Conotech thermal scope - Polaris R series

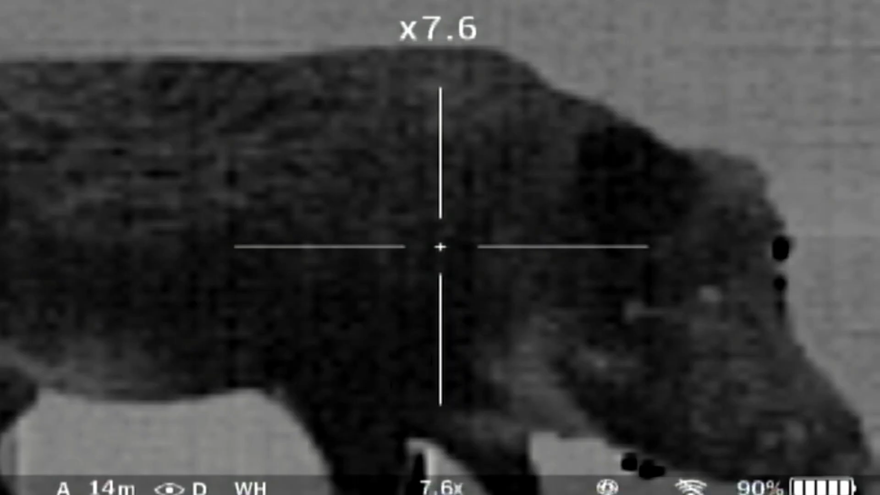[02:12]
A long press right will turn the Wi-Fi on and off.
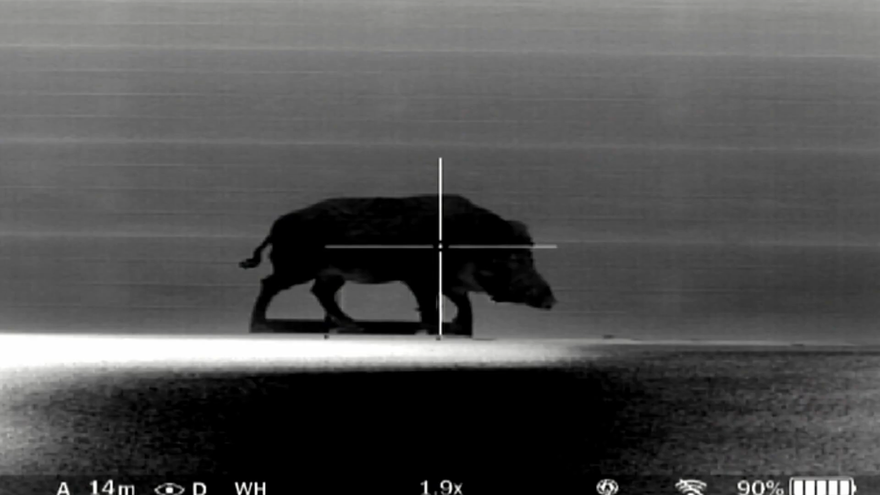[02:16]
Enable Wi-Fi is required to download your captured videos to your PC PC or to stream your footage to the free Konatech app.
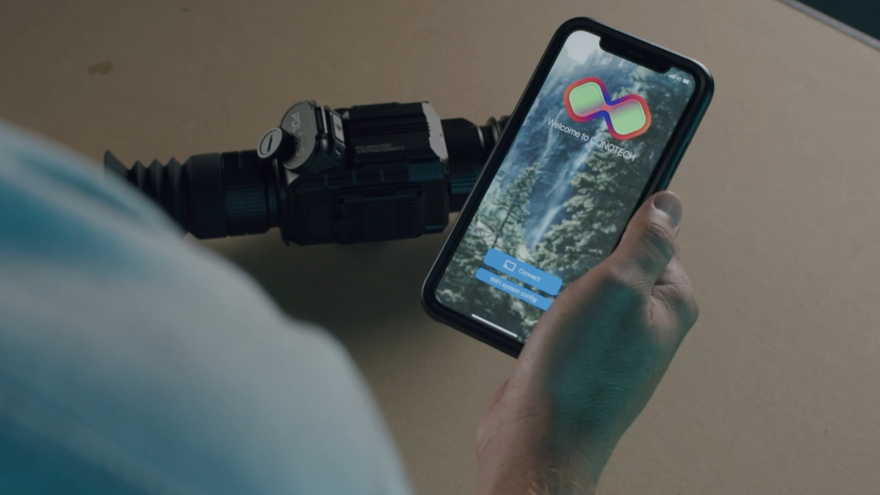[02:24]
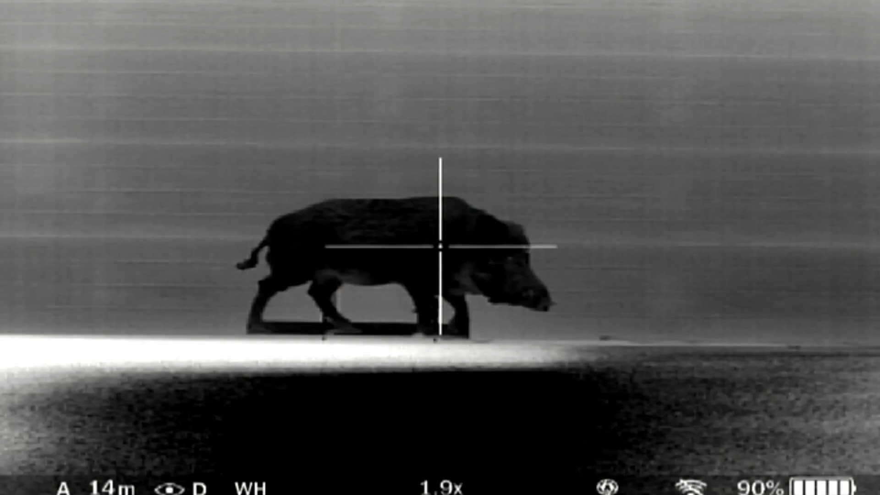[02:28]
A short press down will switch the reticle type.
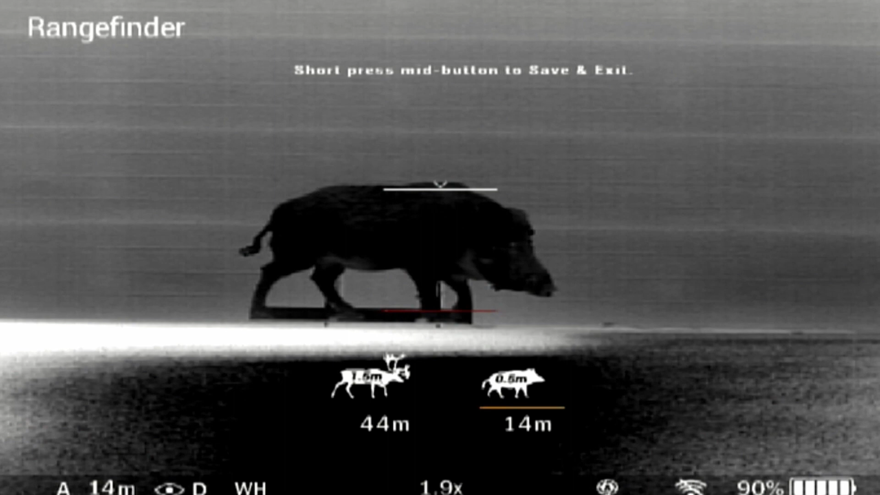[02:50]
Press up and down to move the upper horizontal bar until the object fits entirely between the two lines. Then press the middle button to select your chosen reference animal. The distance to the object will now display in the status bar and if you have saved three different zeroing distances in the profile you will see yellow
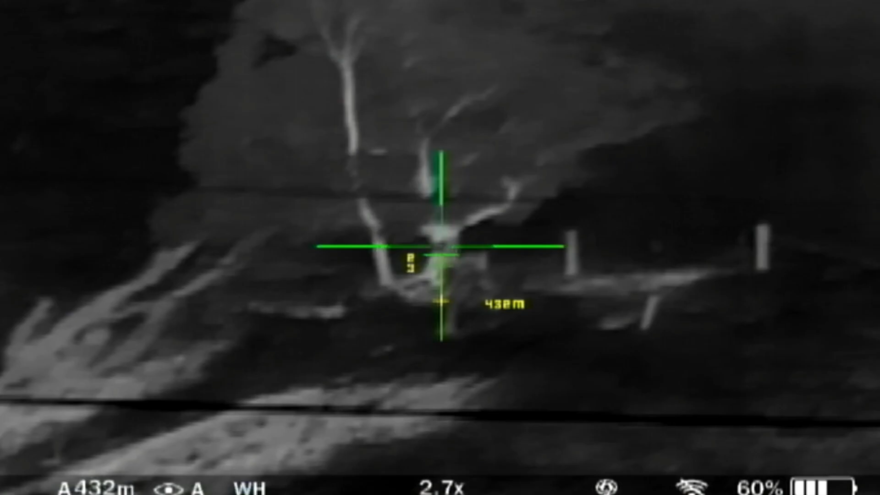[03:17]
crosshair on your reticle suggesting the aiming point accordingly.
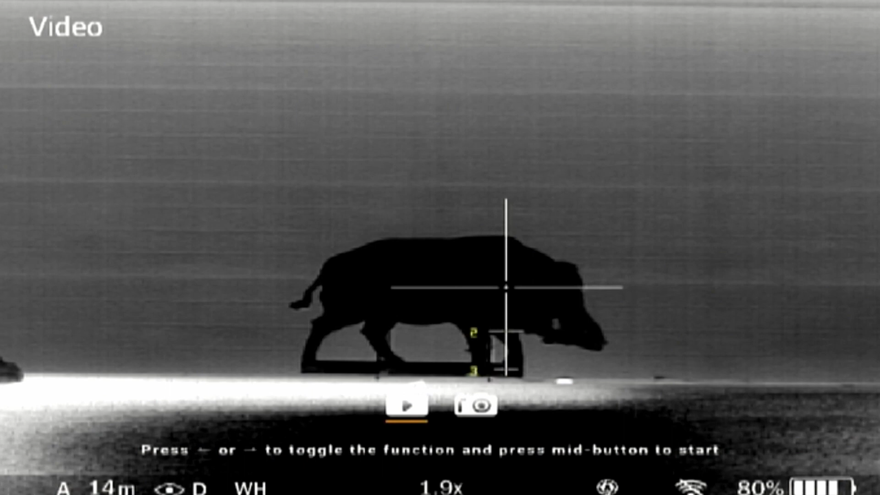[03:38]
In media mode, select photo or video and press the middle button to take a photo or record respectively.
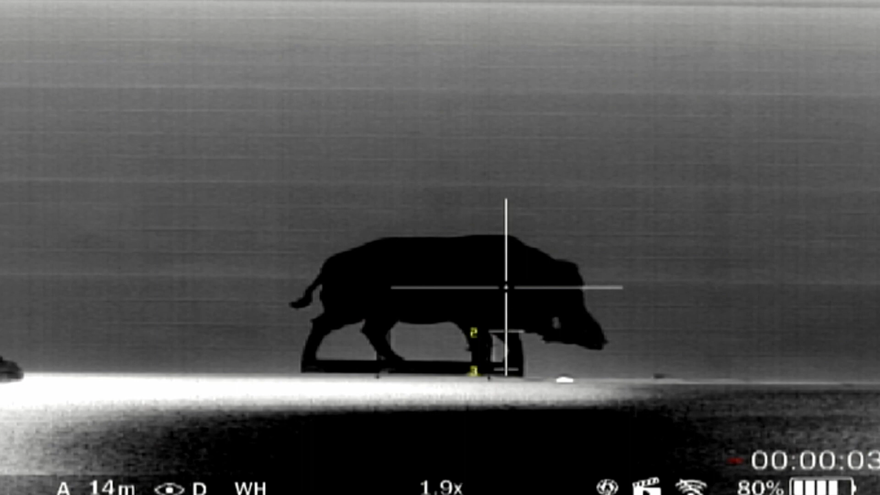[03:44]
Another press of the middle button will pause the recording. Long press left to exit media mode when you're finished.
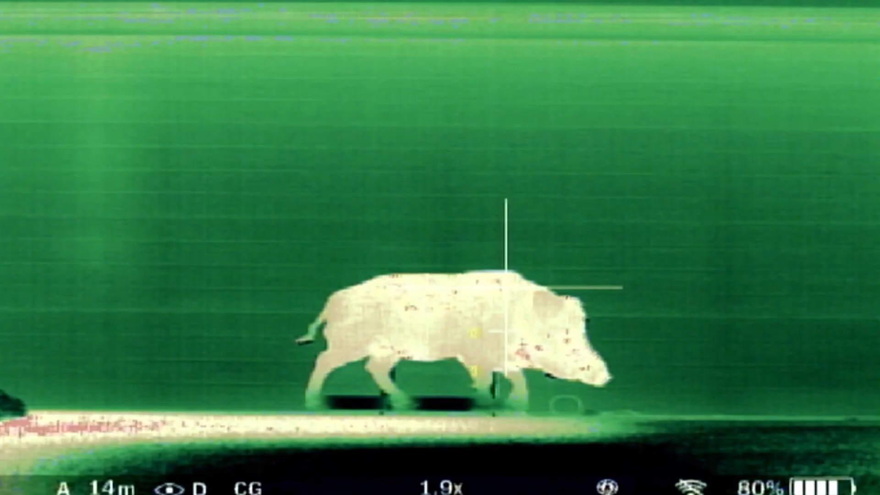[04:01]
You can see the colour palette,
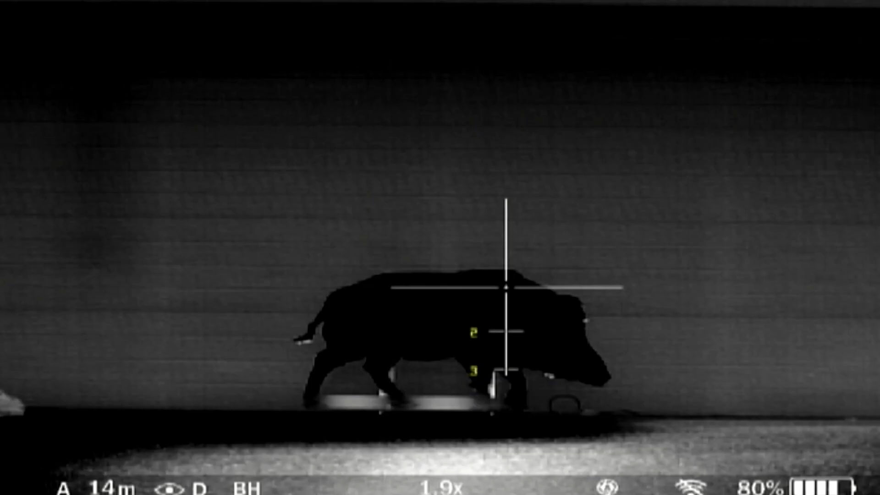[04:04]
magnification and other settings such as the zeroing profile and battery life on the status bar in the lower part of the display.
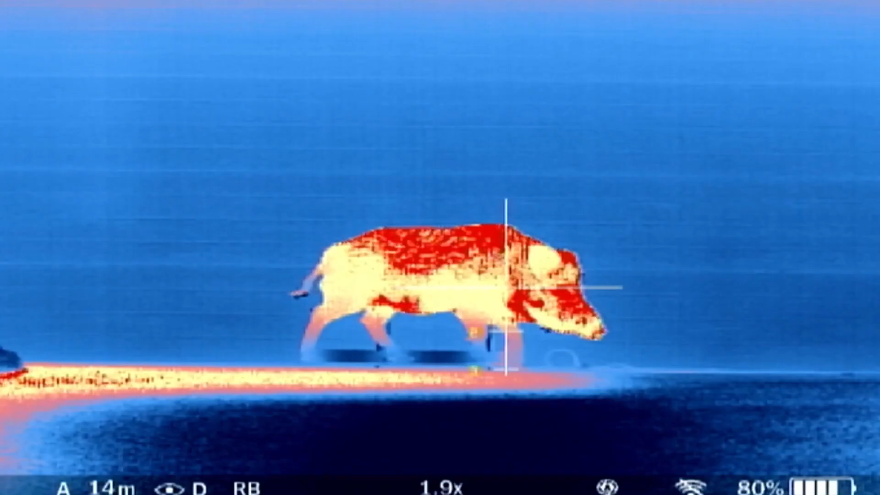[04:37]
When in the main menu, long press the up button to return to the previous menu.
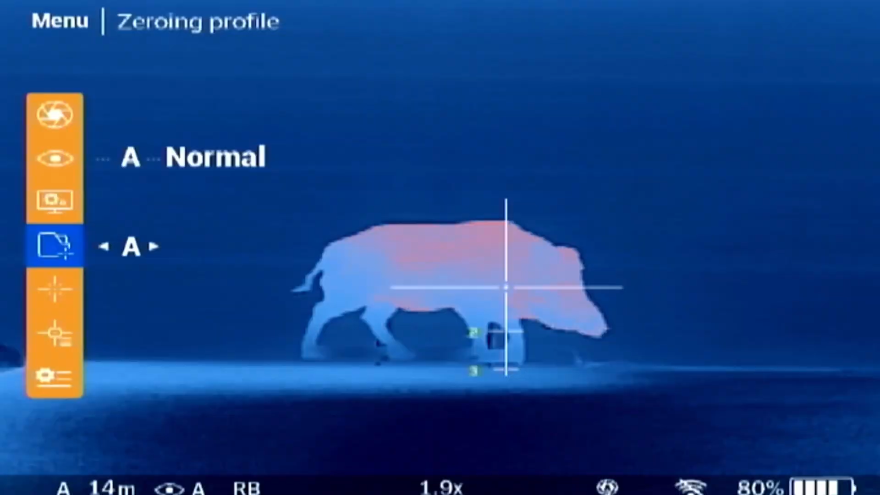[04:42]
Press the up or down button to select between the menu options.
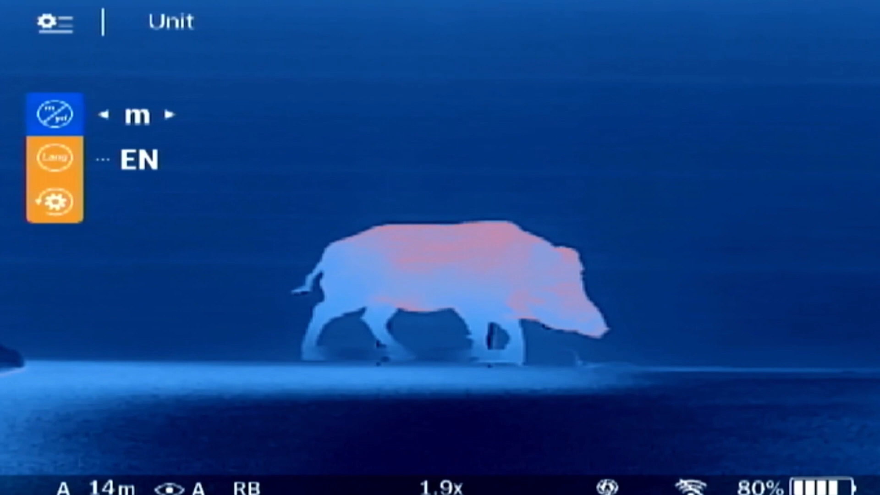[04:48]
Press the left or right button to change the settings. First is the calibration settings,
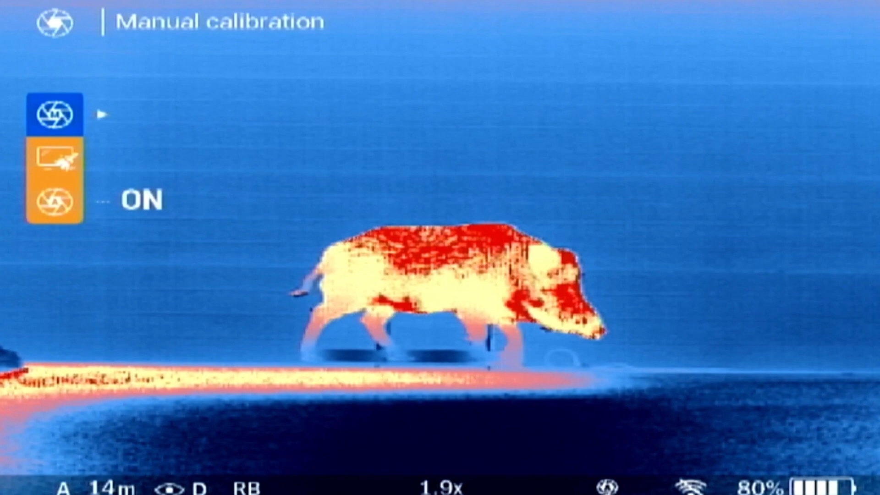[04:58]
in which you can manually calibrate the sensor, repair pixels or set the auto calibration to on or off. Jumping back, the display modes are preset image settings.
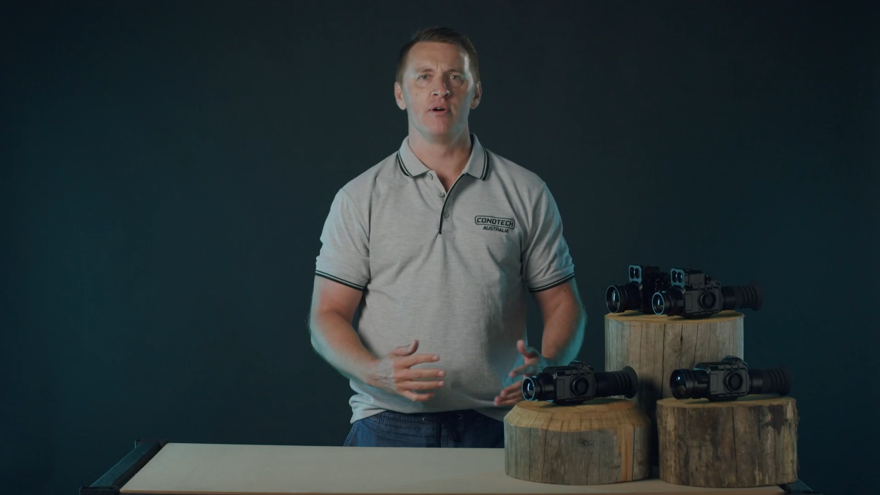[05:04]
Toggle through and see which one you like the most. However, we recommend using option D user mode in order to be able to change the display settings.
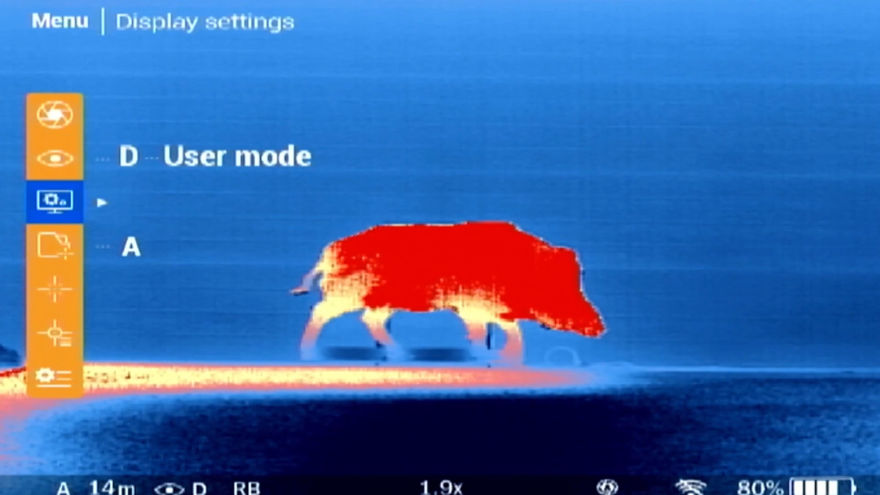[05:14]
Here, change the OLED brightness, contrast,
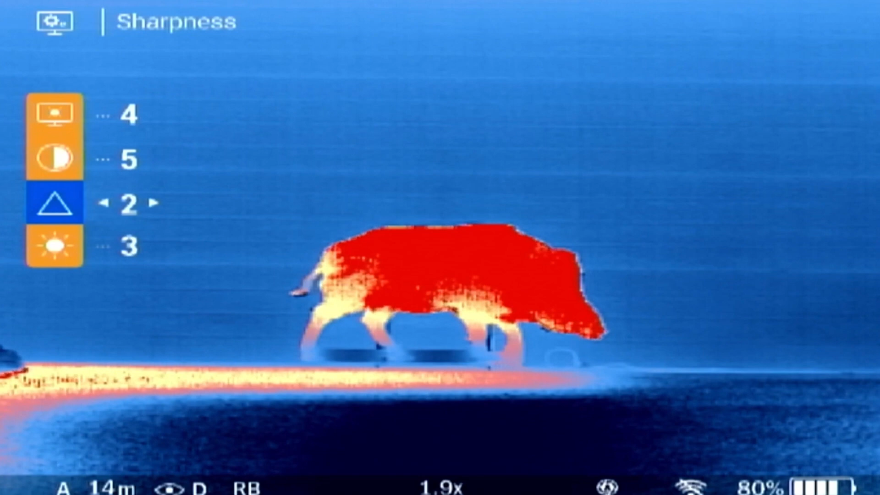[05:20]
sharpness and image brightness based on your current environment to get the best image quality. When under A, B or C display modes, you can only adjust the OLED brightness.